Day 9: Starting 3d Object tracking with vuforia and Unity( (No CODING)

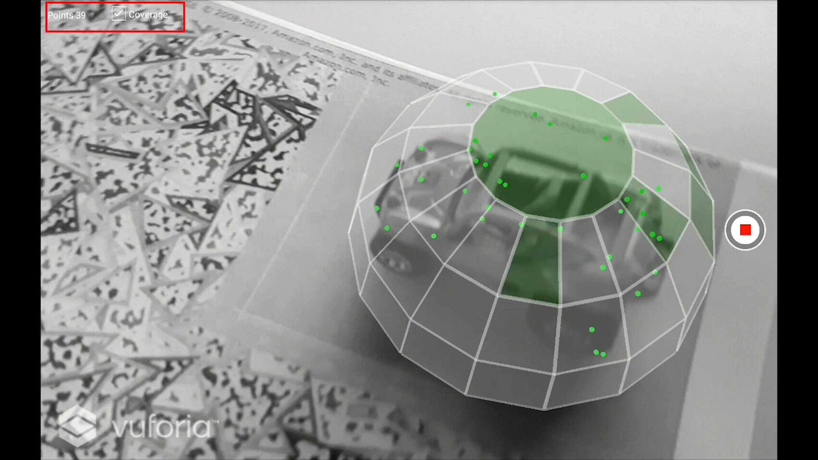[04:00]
scanning of the model uh the more feature point you have the more stable
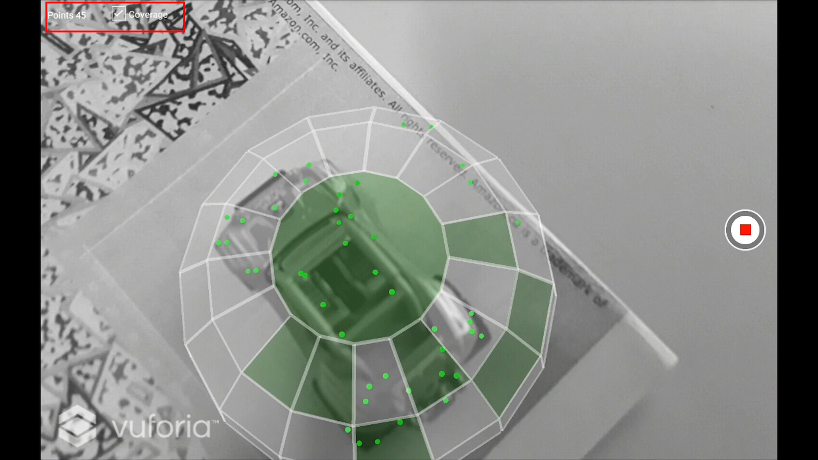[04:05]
your tracking will be currently there is 45 or 49 feature points okay
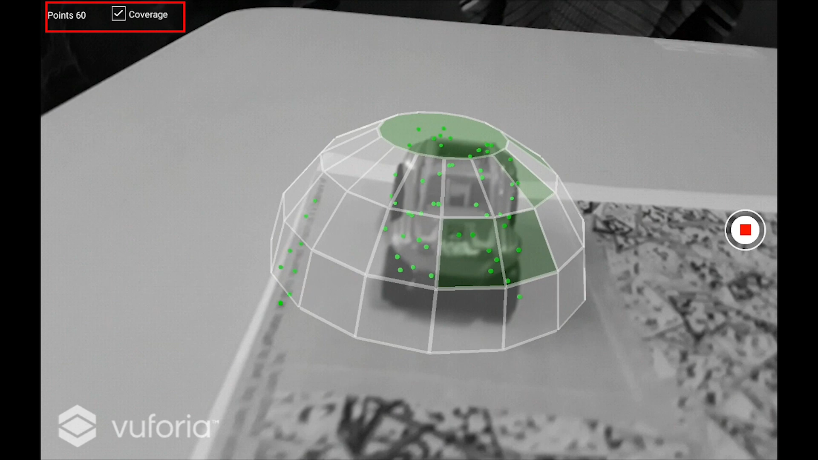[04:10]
so move the camera around the object and capture most of the points